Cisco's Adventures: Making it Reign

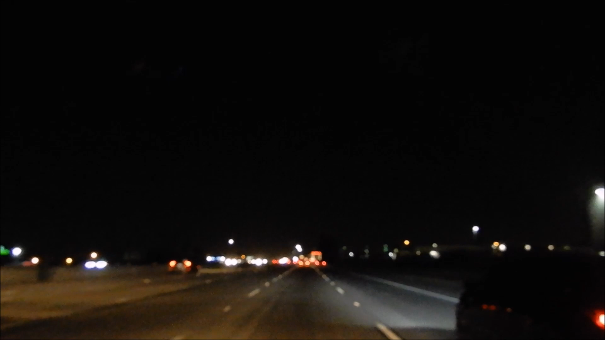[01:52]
Look at the nice scenic route that we got right now. It's super dark outside because the sun went down. But the sun went down.